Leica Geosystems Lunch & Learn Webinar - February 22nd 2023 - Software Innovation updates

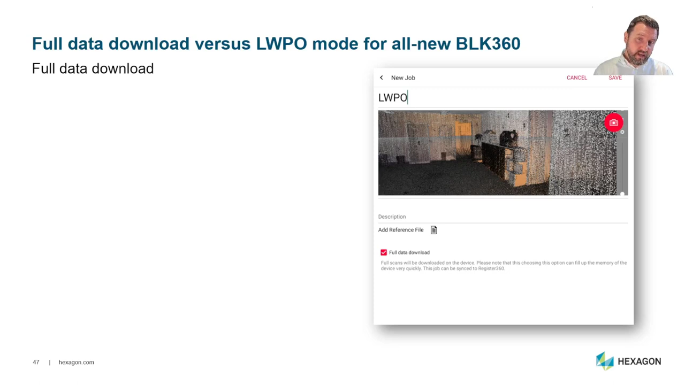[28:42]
a smaller capacity device the space on the device filled up very very quickly so what we've created now is the ability to choose whether you have full data download or an lwpo
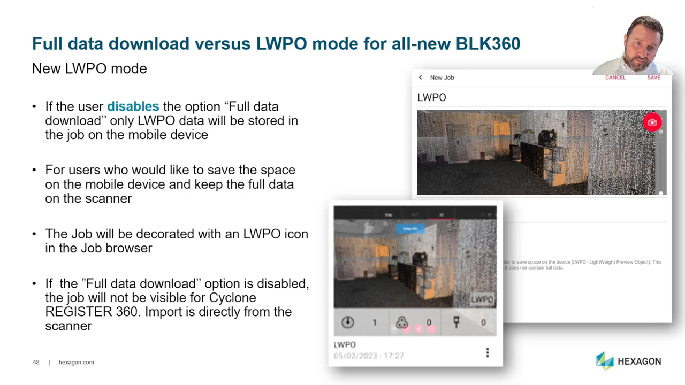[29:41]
the job will not be visible inside time register 360 so you would have to do that directly from the scanner so that's something to consider for the specifically for the um new blk 360.
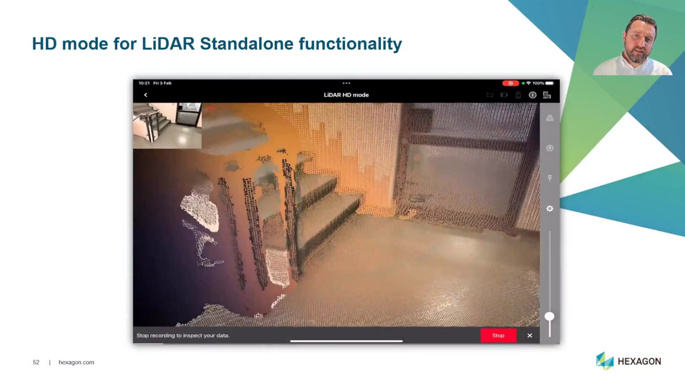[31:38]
we've now added what we call hd mode for lidar standalone functionality this
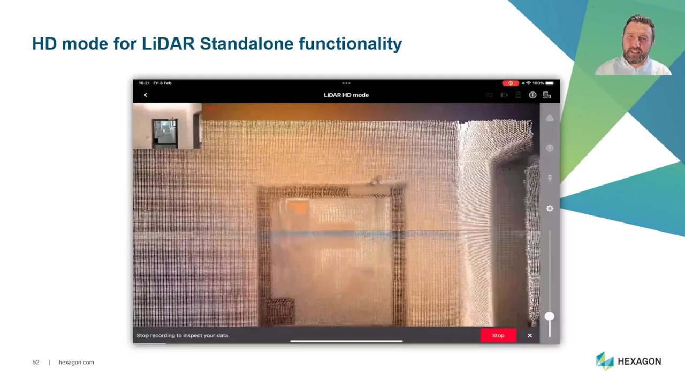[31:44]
is device specific so you would need an m1 or m2 ipad pro with 16 gigabytes
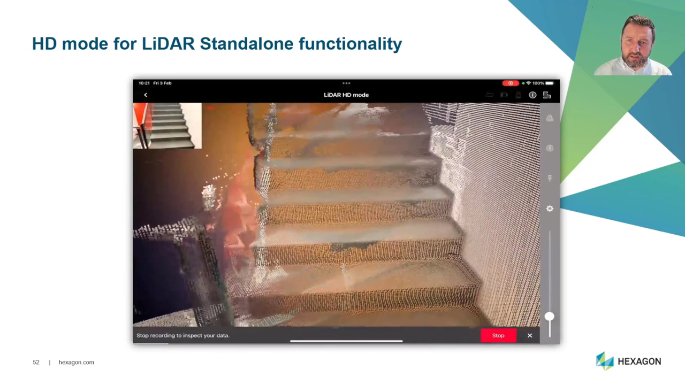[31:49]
of ram but we get a lot more data now within that capability and
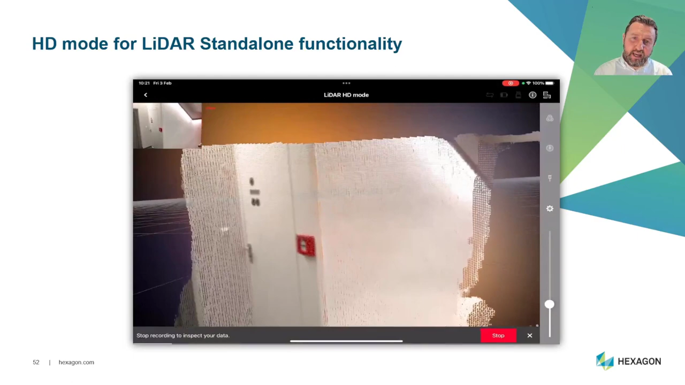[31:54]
of course we can use that for gap filling as well as a standalone capability
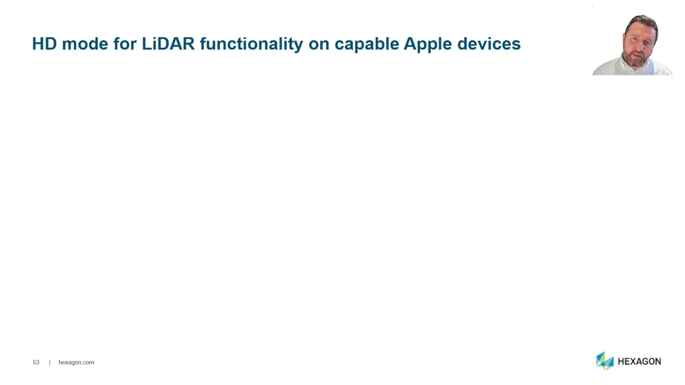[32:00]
so you can see this is the normal mode and this is the hd mode a lot more data a
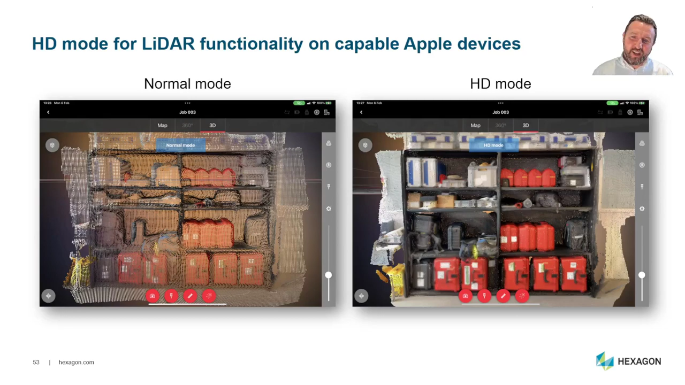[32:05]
lot prettier and a lot easier to create infill for our projects so here's the
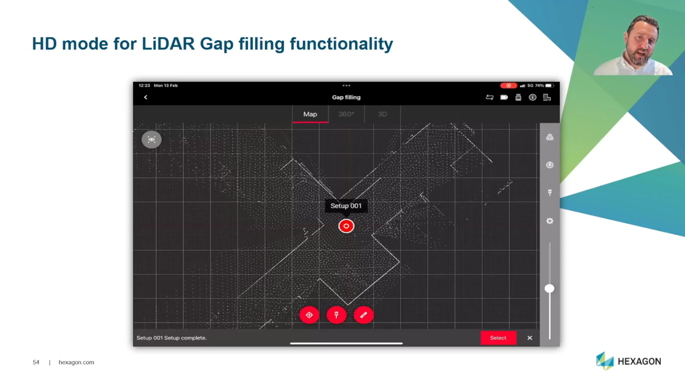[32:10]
hd mode for lidar gap filling so we go into our job we create a
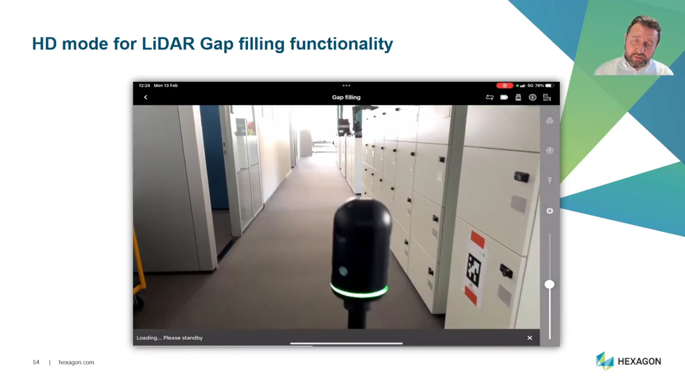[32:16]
3d tag we align to our project and then once we've aligned to our project we can start collecting
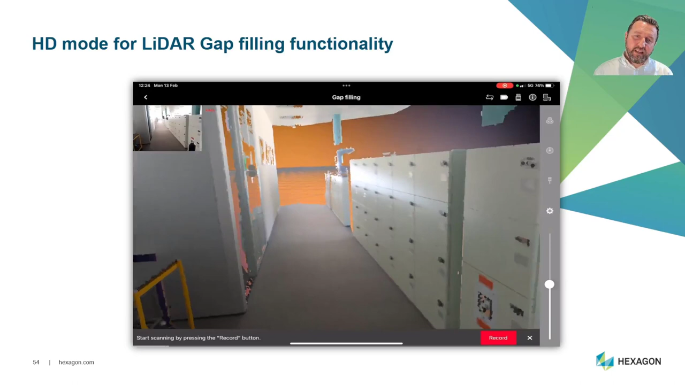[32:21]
our data so there's our data and now we just hit record and we can start doing the infill but of course
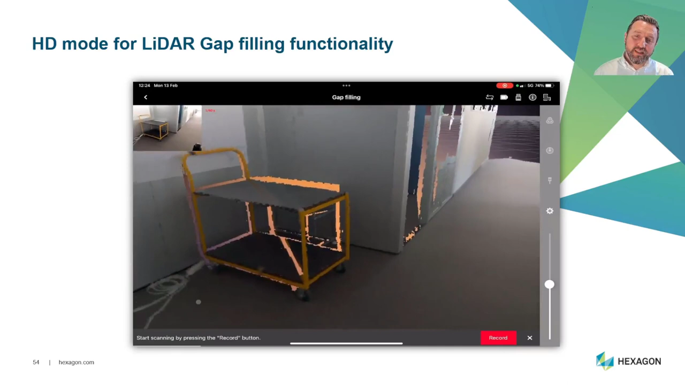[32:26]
the infill is now in hd mode not just standard mode so we get a lot more data now i don't know whether you've used this
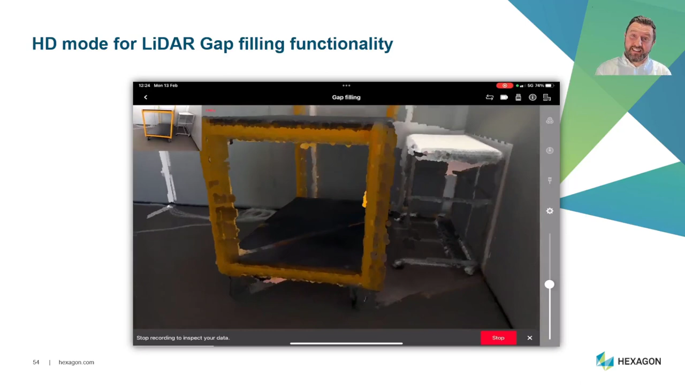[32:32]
and if you haven't used it you really need to get a device to try it but this is fantastic where you
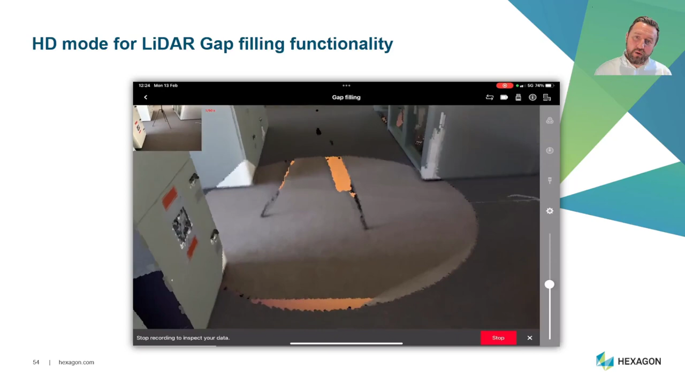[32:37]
either you can't get the scanner or you've forgotten an area but you can jump back into your 3d view find areas
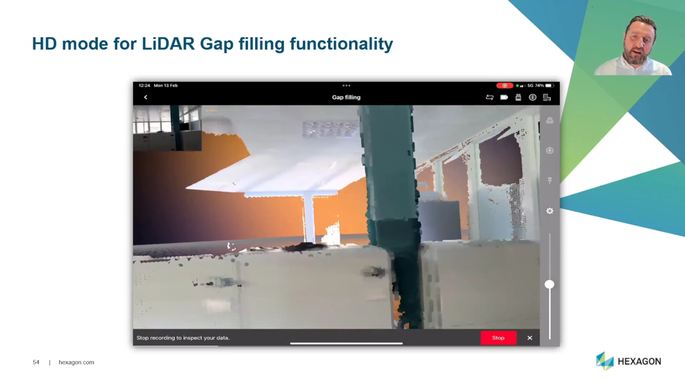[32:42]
where you need to infill and then just go back and collect the data within the uh with the
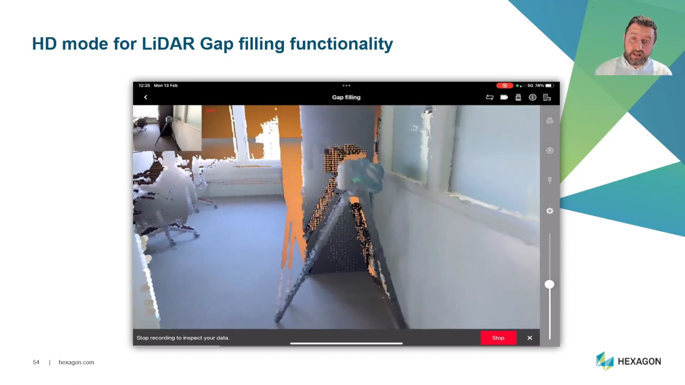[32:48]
lidar sensor and of course if you've got as i said one of the newer ipad devices with more ram then you get
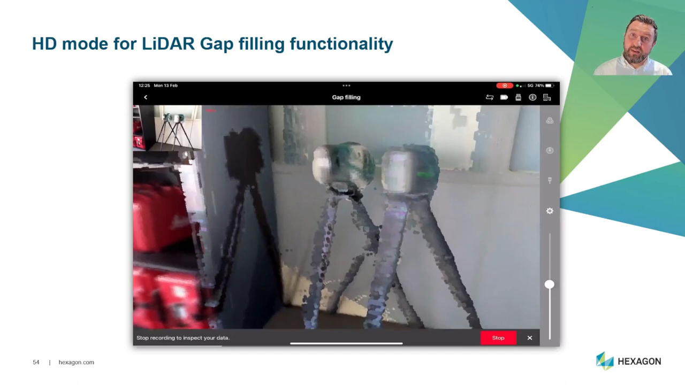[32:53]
you get more points you get more data so it actually makes a much denser cloud you can see some of the
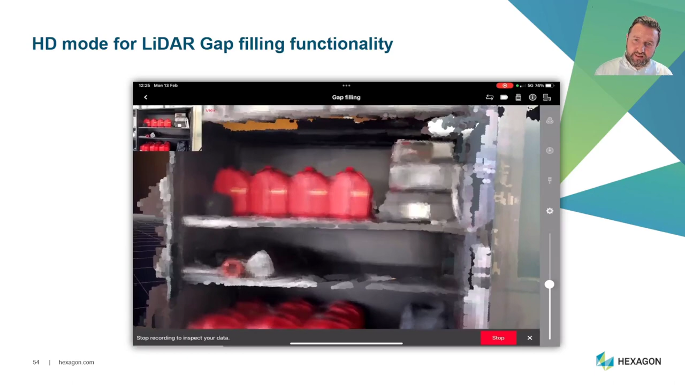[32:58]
density of data that we were demonstrating that previous image there okay um something else we've added the option to remove save scanners